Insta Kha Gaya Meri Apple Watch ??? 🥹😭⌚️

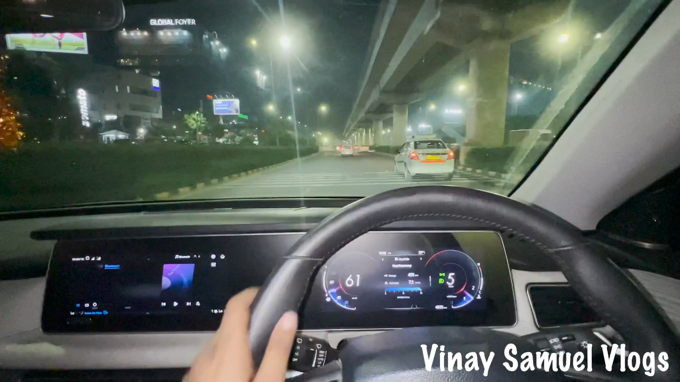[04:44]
तो भाई हमेशा की तरह दिल्ली से गुड़गांव वाले टोल जब हम क्रॉस करते हैं तो ट्रैफिक मिलता ही मिलता है, और अभी भी हम लोग ट्रैफिक में हैं देख लो यार।
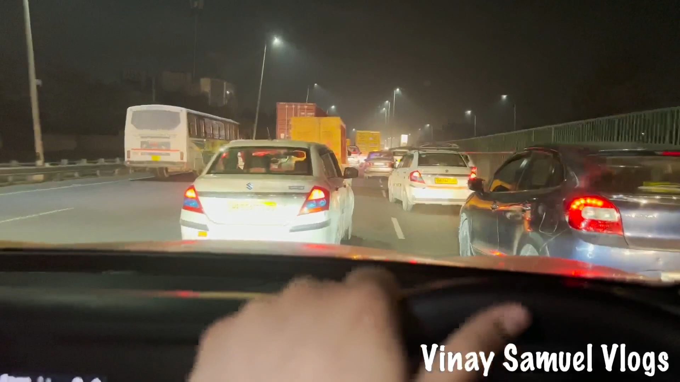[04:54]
बट स्टिल अभी हमको दिखा रहा है पहुंचने में 20 से 25 मिनट। ओ भाई कहाँ फंस गए हम।